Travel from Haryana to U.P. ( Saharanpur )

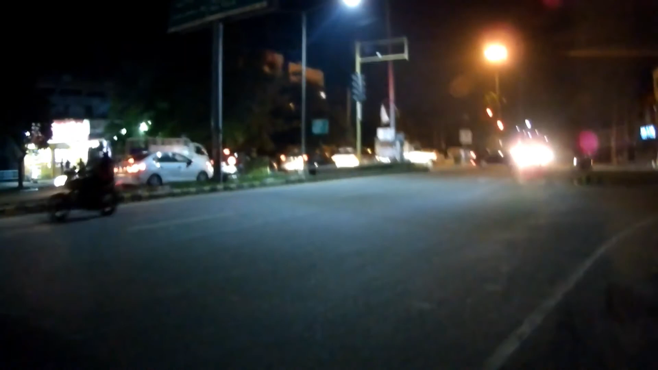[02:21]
यहाँ से यमुना नगर नहीं दिख रहा होगा, यहाँ से सहारनपुर है यहाँ से 38 किलोमीटर, यमुना नगर 5 किलोमीटर।